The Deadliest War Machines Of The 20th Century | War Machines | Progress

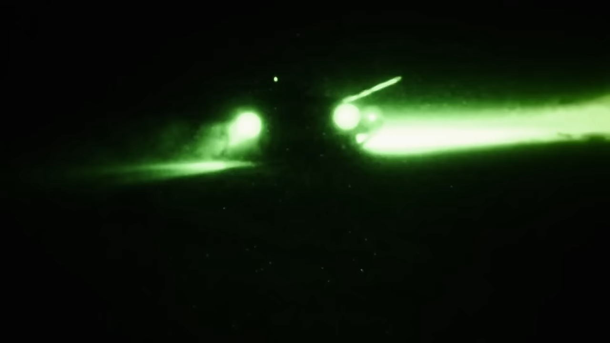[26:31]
find and engage enemy targets in darkness and low visibility.
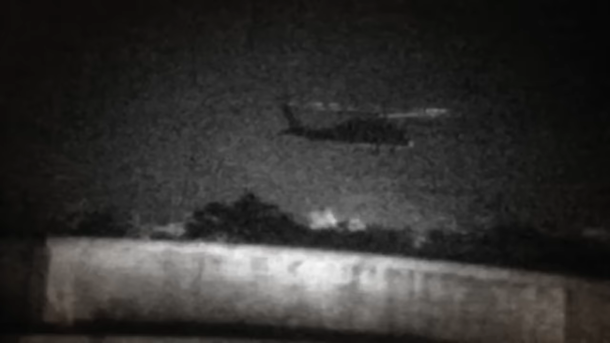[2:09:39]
but the task force came under heavy fire and two Blackhawks were shot down.
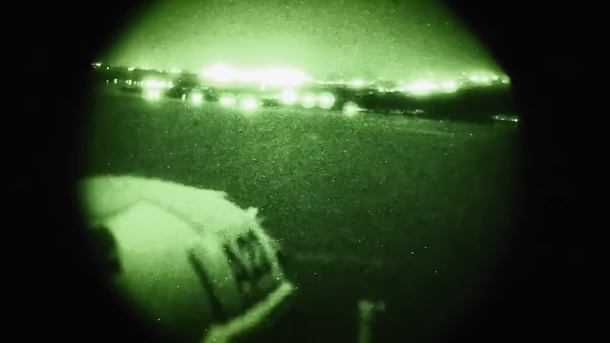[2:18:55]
referred to by crews as the Green-Eyed Monster,
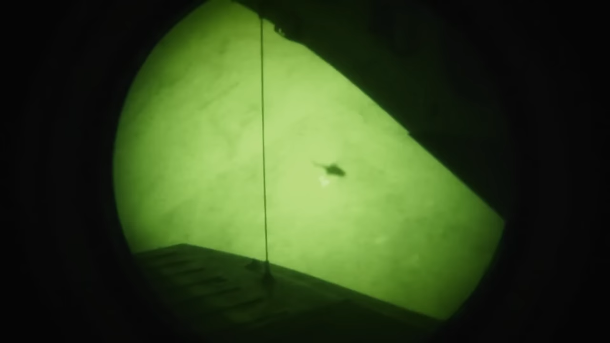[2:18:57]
enables pilots to sink on-board gun movements to the perspective of the helmet wearer.
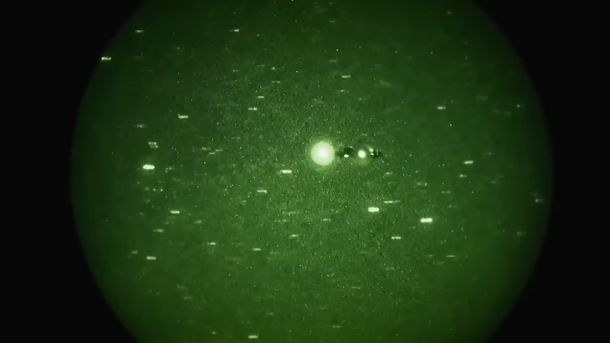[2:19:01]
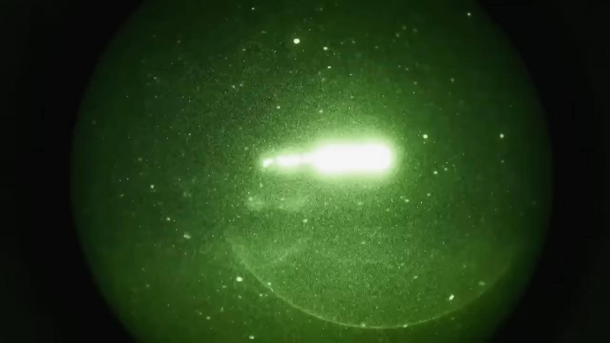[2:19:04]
Potential targets need only be looked at before being fired upon.